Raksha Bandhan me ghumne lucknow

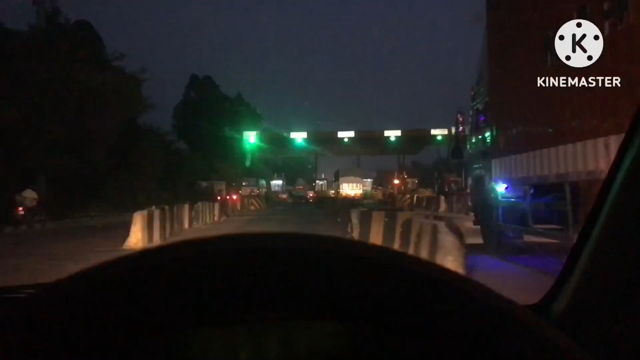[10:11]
तो गाइस अभी हम पहुच चुके हैं लखनो गुए टोल गेट पे और लखनो में ट्री कर रहे हैं बस अभी दिखाते हैं आप लोगों को
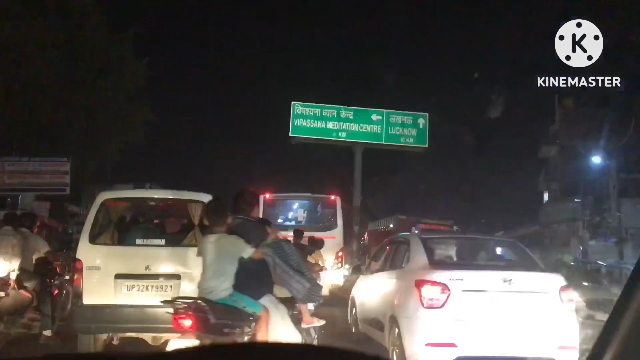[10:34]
तो गाइस हम लोग लखनो में इंटर कर चुके हैं यहां से 10 km लखनो में इंटर कर चुके हैं
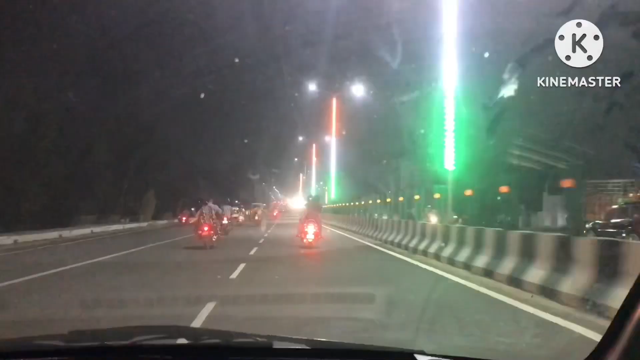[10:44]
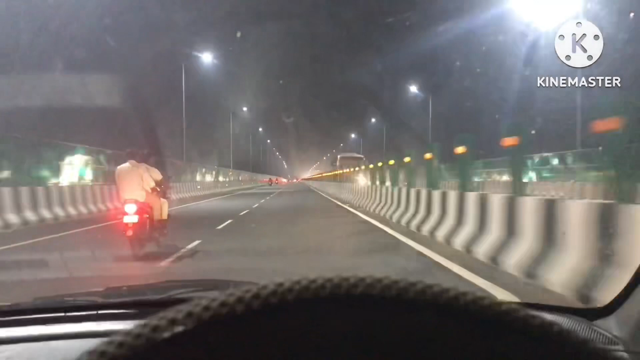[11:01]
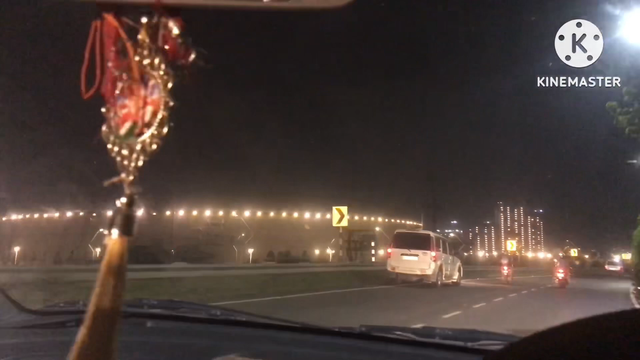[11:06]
तो गाइस यह है लखनाव का इस्टीडिया और यह सारी चार ओर विल्डिंगें विल्डिंग में ने जराती हुई
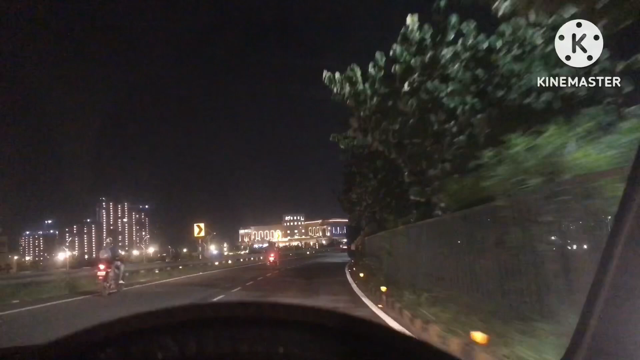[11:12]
बहुत खतरनाक सीन दो रखे हैं मैंने यहां पहरी बार आया हूं आज यह
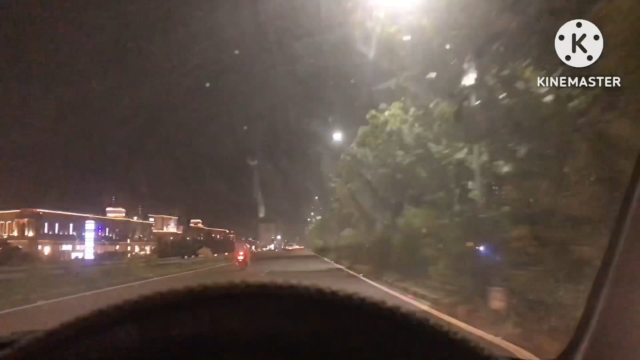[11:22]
मौल बहुत खतरनाक है इतना बड़ा है कि मैं नाप भी नहीं सकता हूं और हम लोग चल लहें लूलू मौल चला